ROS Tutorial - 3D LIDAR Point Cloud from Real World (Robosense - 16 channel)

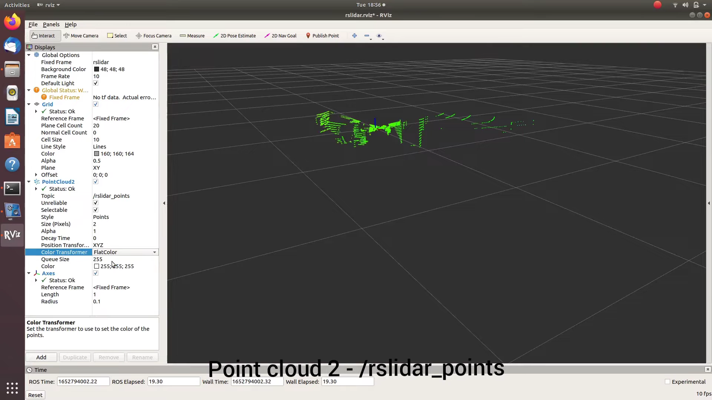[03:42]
lidar underscore point so now we can change different color transformations and
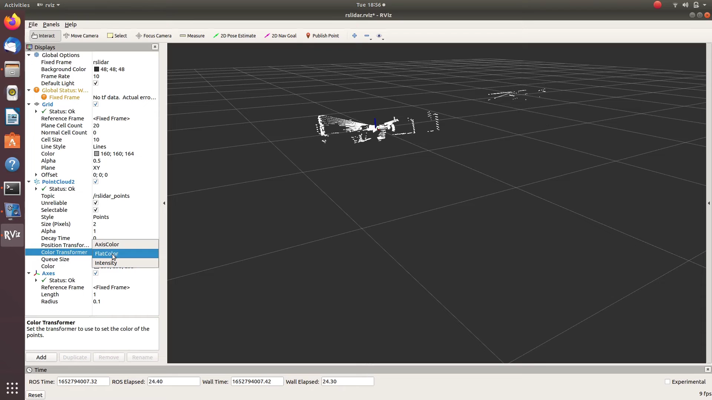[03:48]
we will be able to see the 3d obstacles around the robo sense
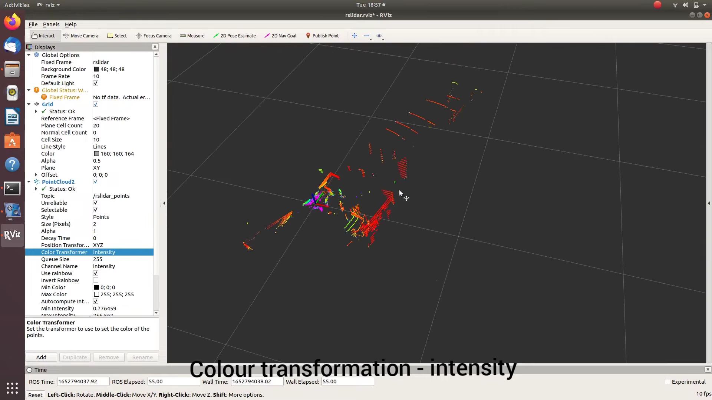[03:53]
so since the rp lidar frame is fixed as you move your robo sense
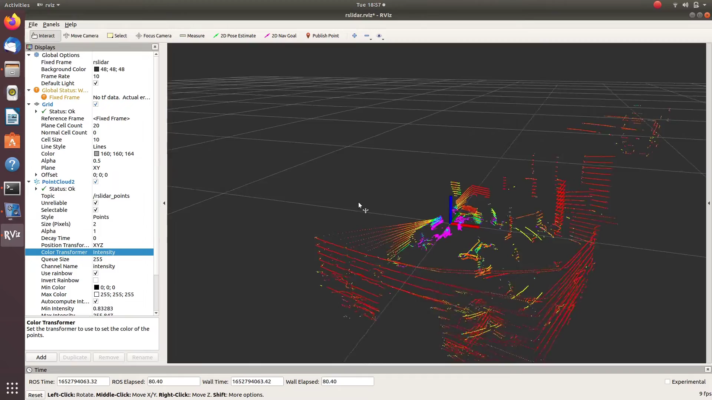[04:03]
the point cloud data will be changing so this is a square shaped room and there
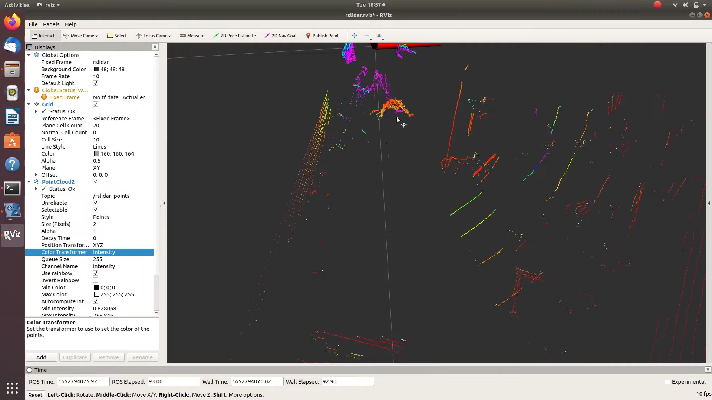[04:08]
are some obstacle inside and also some obstacles are
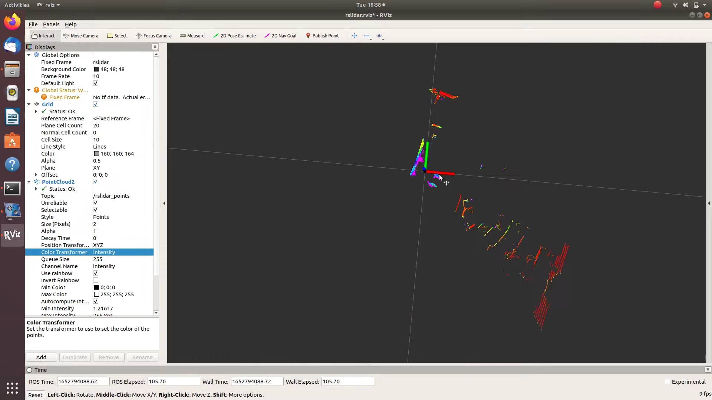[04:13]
moving inside so this can be useful for many
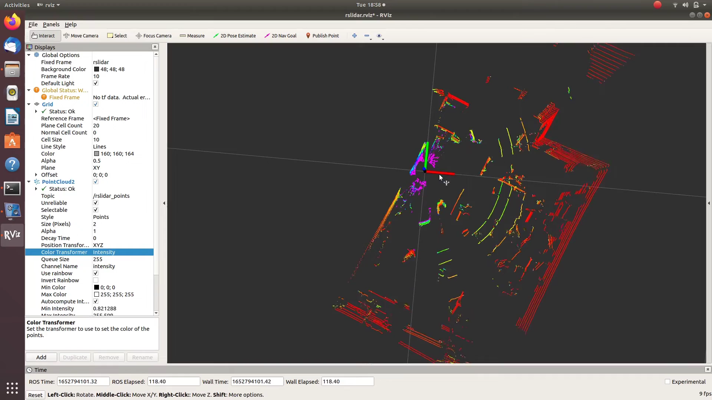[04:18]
purposes if the robo sense was placed on the top of a mobile robot
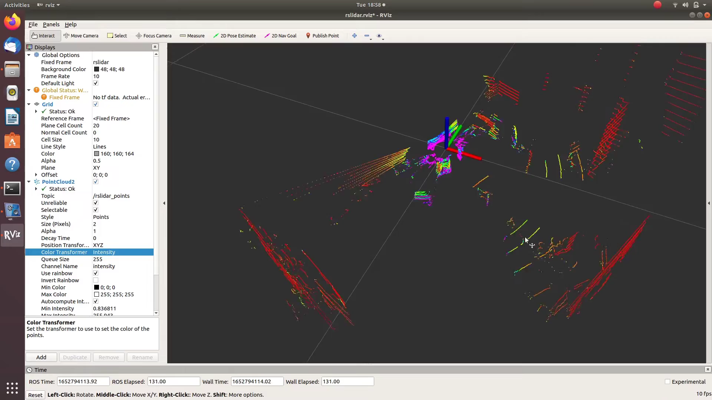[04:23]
and we will be giving odometry as a frame or dom as the frame so this frame will be moving inside the 3d point cloud data now since we are not placed it on a mobile robot the fixed frame is our pilot so you can see the fixed frame is staying the same and as we move the robo sense that is moving with respect to the fixed frame so